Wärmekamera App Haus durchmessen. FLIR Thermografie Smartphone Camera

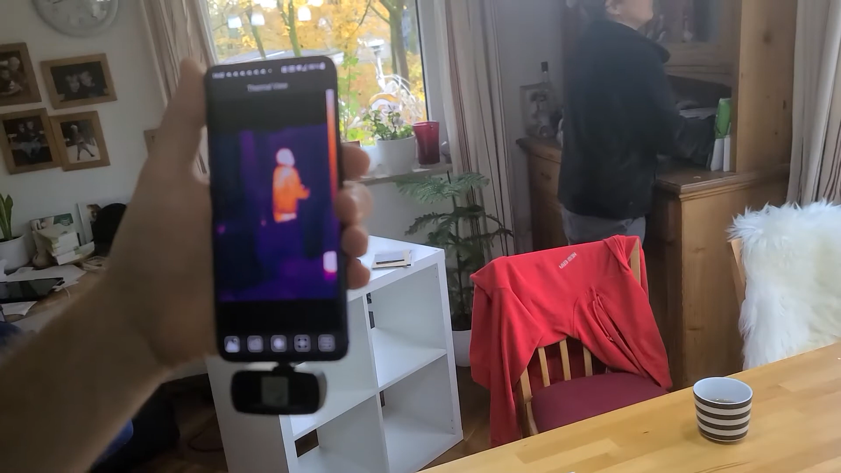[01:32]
Ja, was hat die 360 auf?
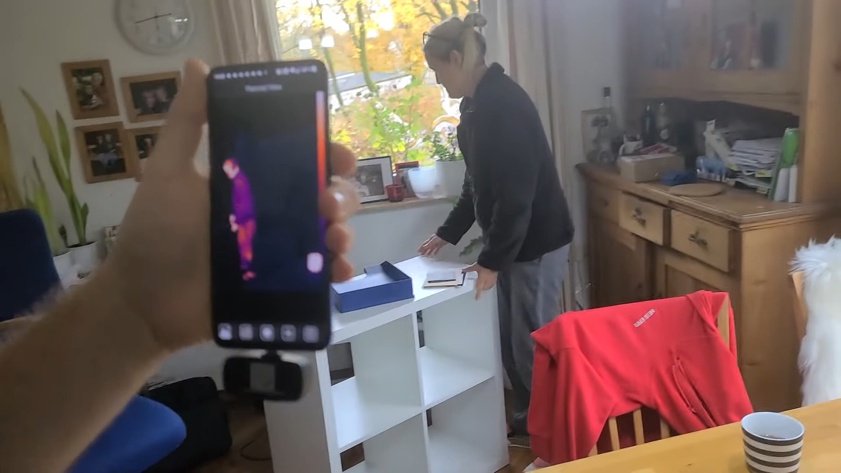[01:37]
Die App, die ist standardmäßig mit drauf, die kriegst du von der Hersteller mit, oder?
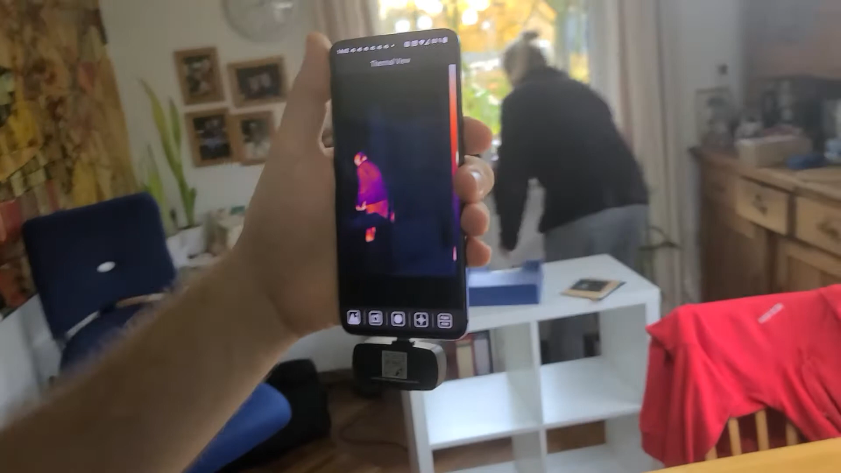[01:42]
Es gibt auch noch zwei, drei Open-Source-Konten. Es gibt auch noch zwei, drei andere Apps.
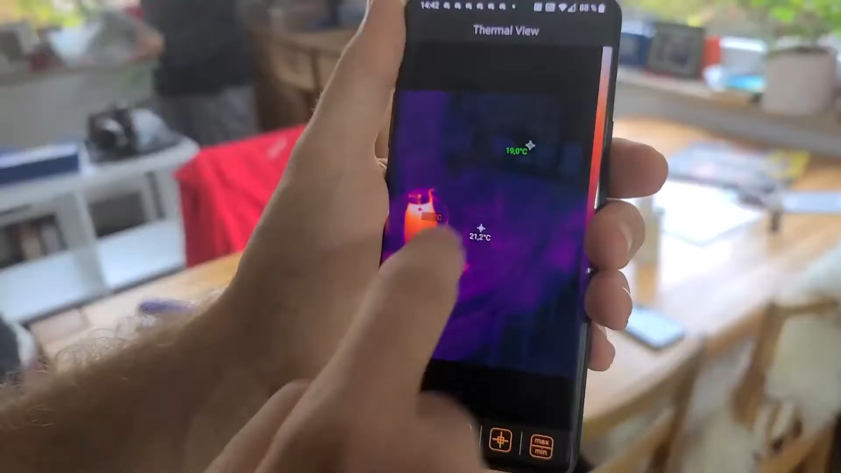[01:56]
Das ist hier in der Mitte, das ist Min-Max.
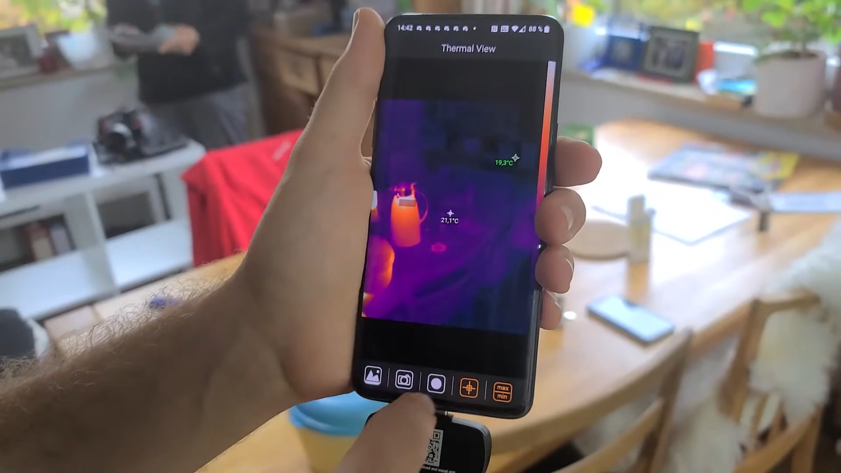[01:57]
On screen: spot 21.1°C
Du hörst, wie er alle drei, vier Sekunden klickt. Das ist, dass der Kalibrier-Shutter davor fährt.
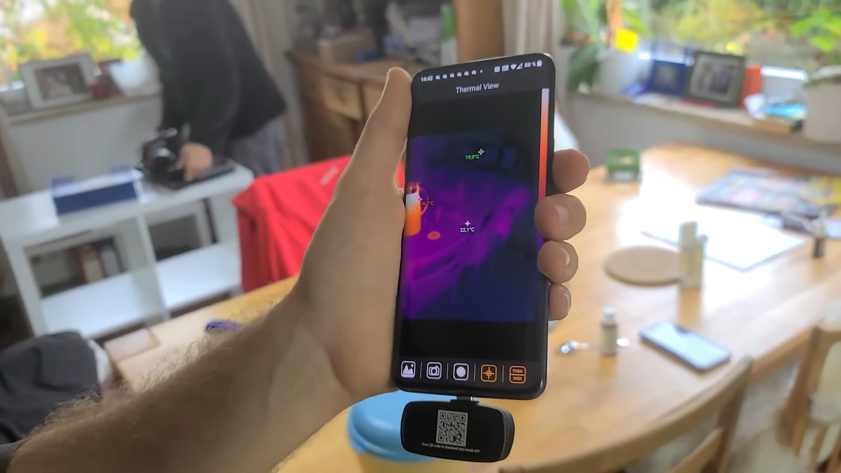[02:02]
Dadurch kalibriert er dann immer wieder die Temperaturen, dass er auch die Absolut-Temperaturen richtig anzeigt.
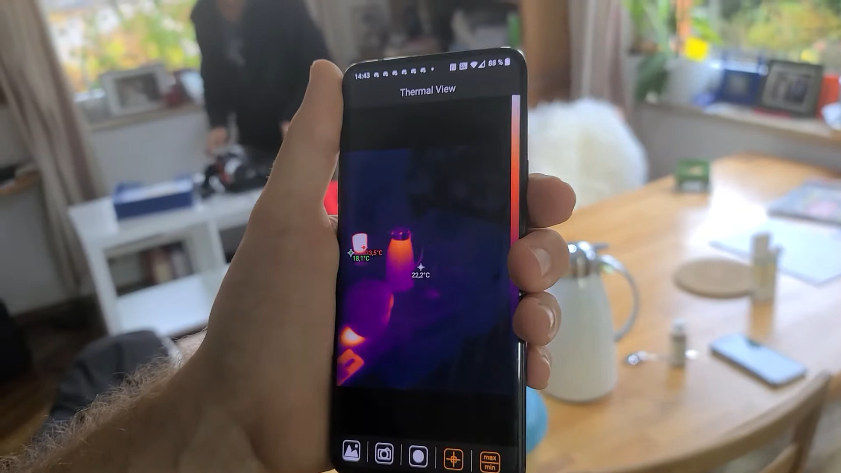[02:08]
Cool, das will ich jetzt mal sehen. Also, halte mal auf Richtung Ofen. Was sagt er da?
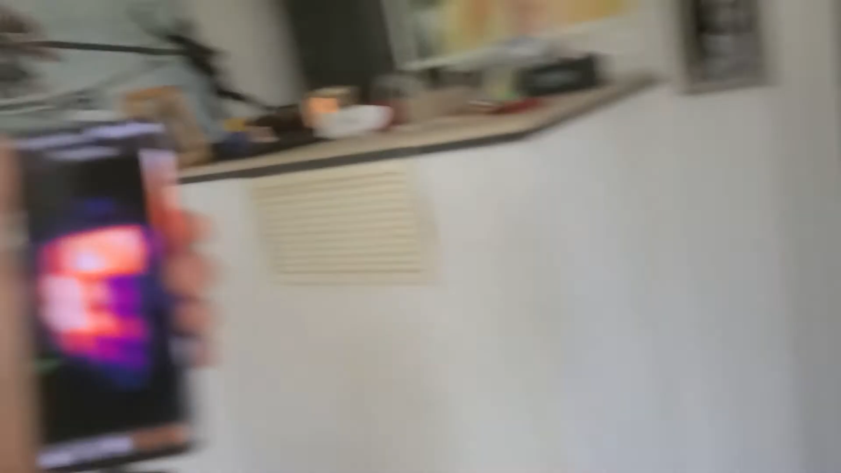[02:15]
Ja, siehst du auch die Steine im Ofen. Ja.
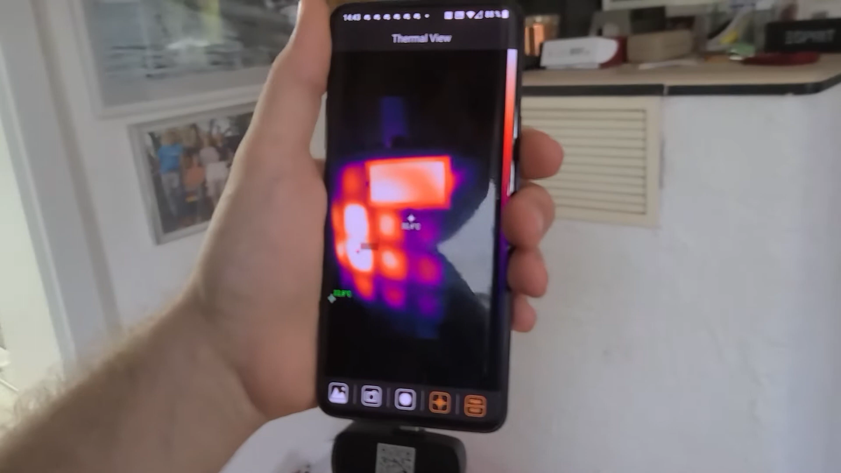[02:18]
Da siehst du, der Ofen hat 60 Grad links am Rohr.
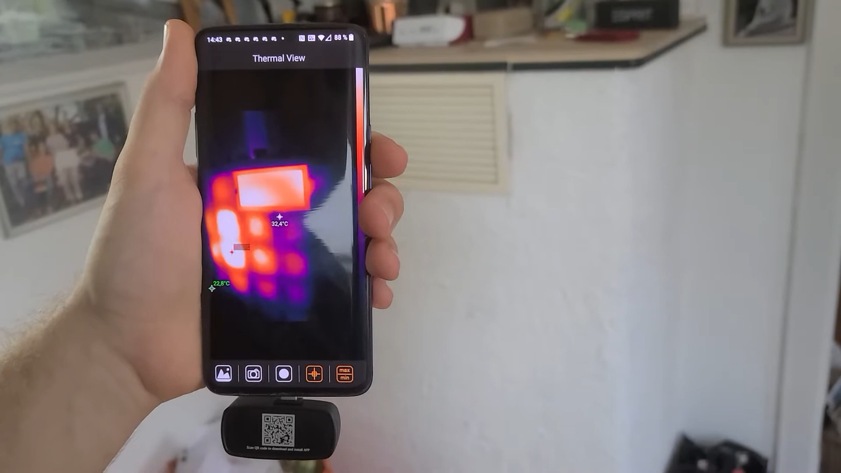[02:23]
On screen: spot 32.4°C, min 22.8°C
Da, wo der Brenner ist. Das ist jetzt der Ölbrenner. Buderos ÖH 20...
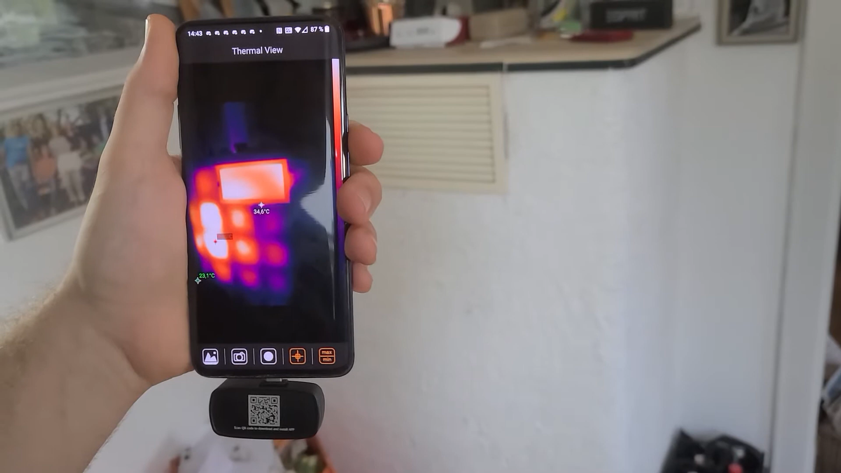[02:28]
60,6 oder so hat er da... Gut. Da siehst du, dass du auch die Kacheln...
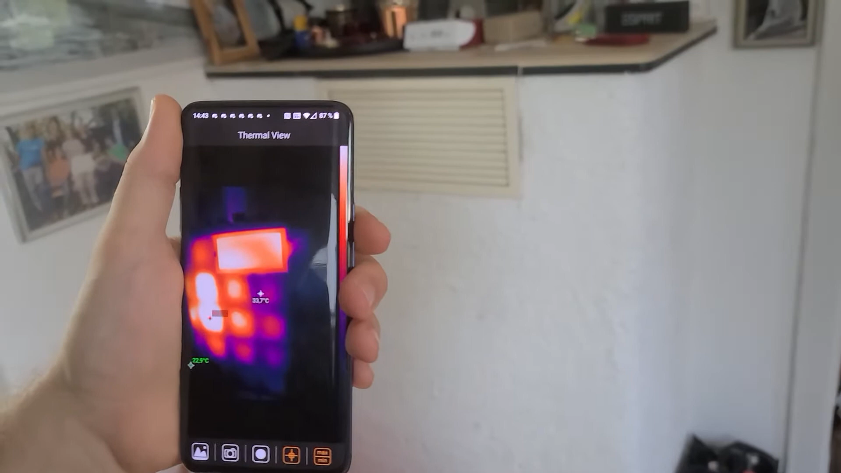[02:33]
Und da kommt es aus dem Lüftungsschacht raus. Sehr gut. Da siehst du auch, dass du hier die Kacheln wahrscheinlich einfach zugeputzt hast.
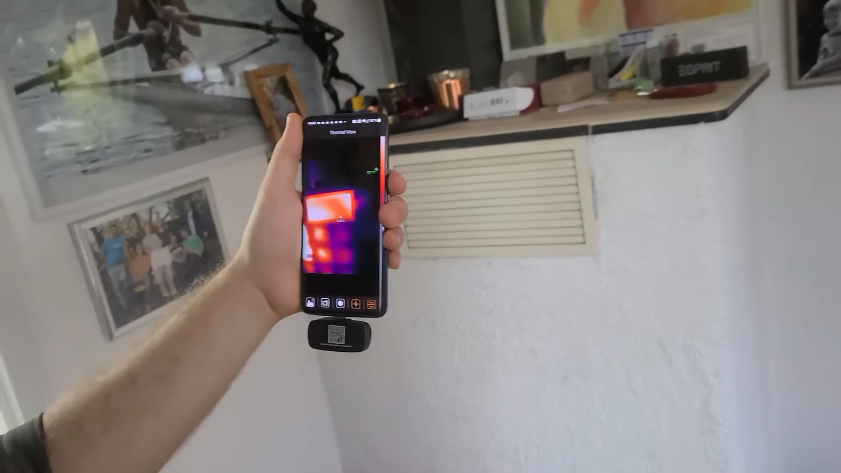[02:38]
Wahrscheinlich sind die Kacheln noch drunter, ne? Ja, klar. Das passiert schon.
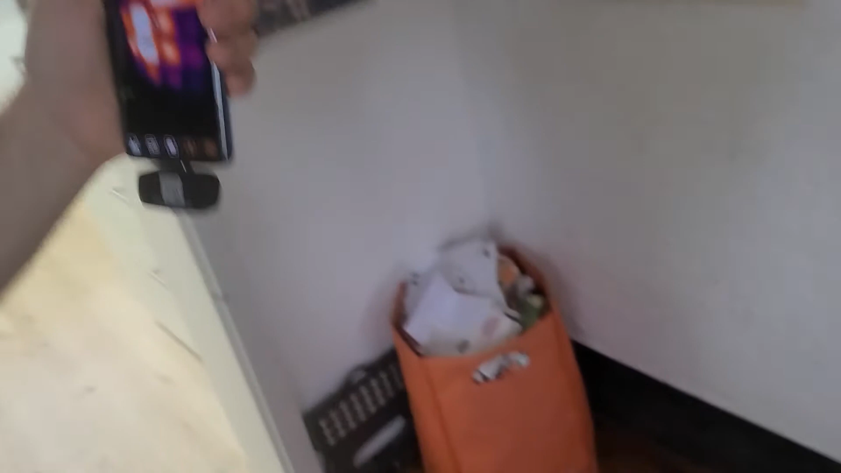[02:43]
Und jetzt mach mal den Boden. Mach mal den Boden. Was hat der Boden? Der Boden hat hier...
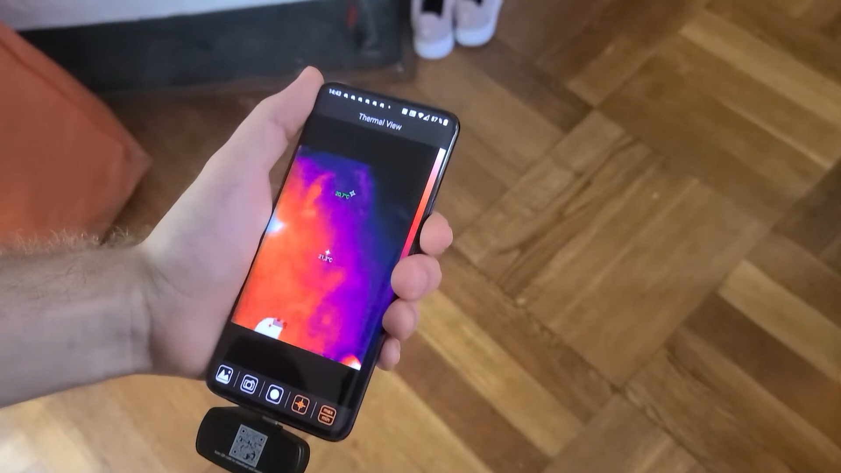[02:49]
Naja... 20 Grad, okay.
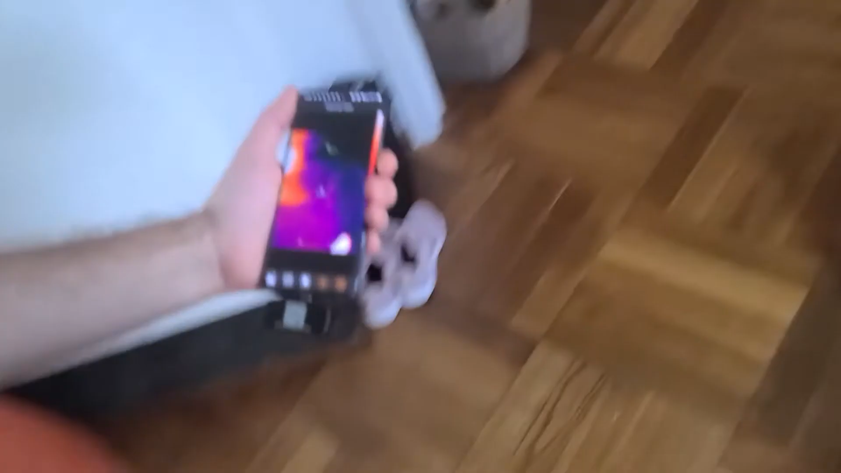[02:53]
Wo hier noch in der Nähe vom Ofen ist, noch mehr, ne?
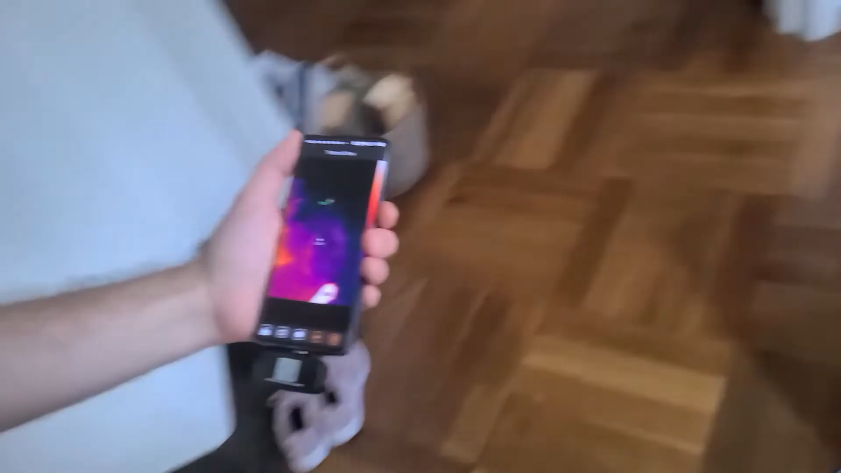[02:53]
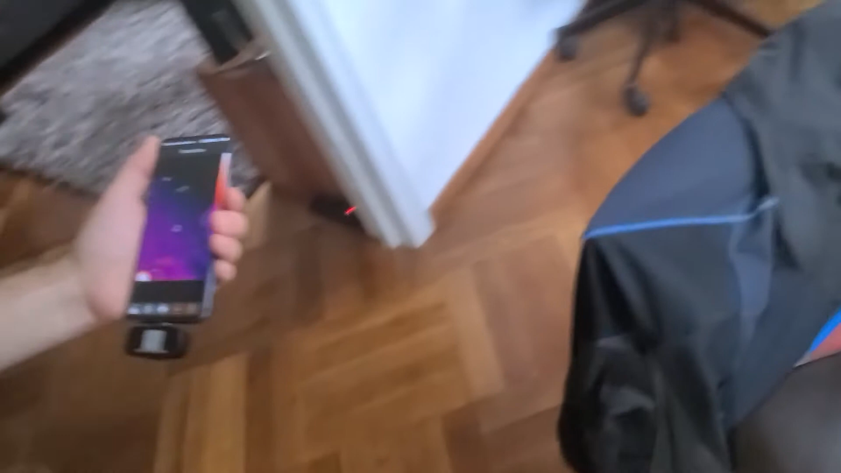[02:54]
Ja. Da war es noch eher 21. Hier bist du dann bei 20.
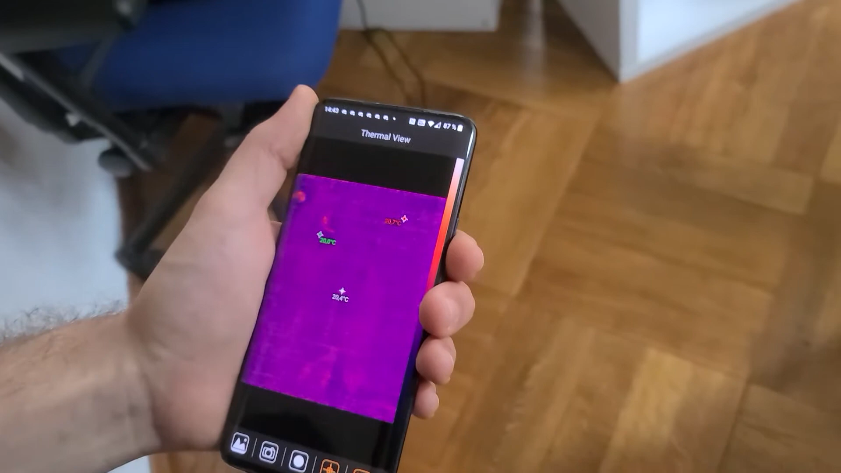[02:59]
Ja, und da sind wir nämlich hier beim unteren Tisch.
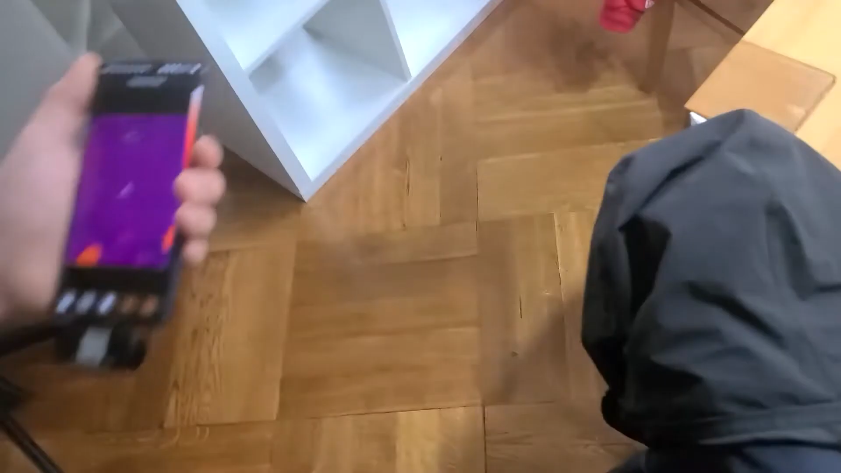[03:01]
Und jetzt gehen wir mal Richtung Wand. Gehen wir jetzt mal Richtung Wand. Vom Haus...